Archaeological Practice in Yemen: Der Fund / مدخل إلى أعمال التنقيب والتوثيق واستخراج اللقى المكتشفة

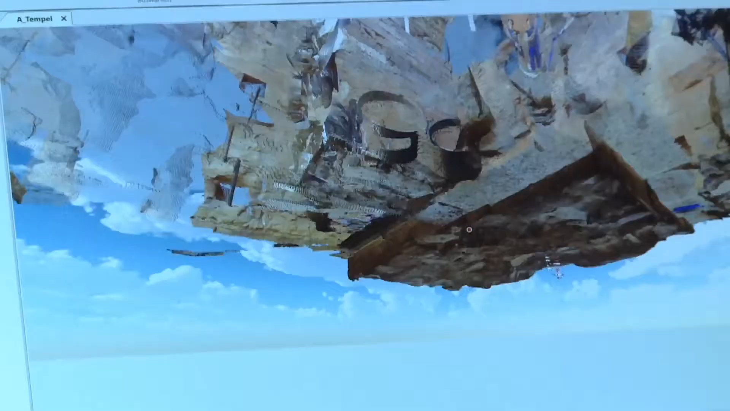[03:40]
في الثانية وهذا يعني أن كامل الفراغ يمكن
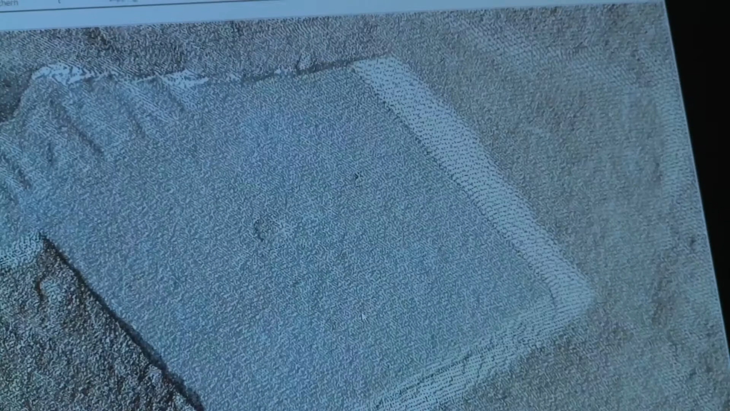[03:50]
شكل صورة مرفقة بمعلومات مكانية كما يمكننا بوساطة هذه السحابة أخذ المزيد من القياسات
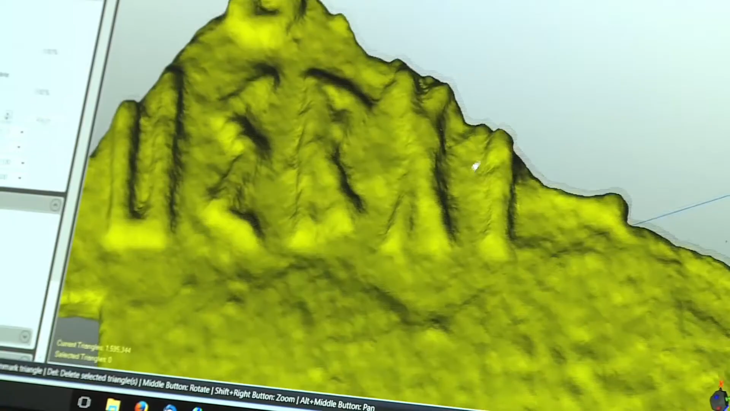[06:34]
ويمكن إجراء القياسات باستخدام هذه النماذج الرقمية وكذلك إصدار مقاطع متعددة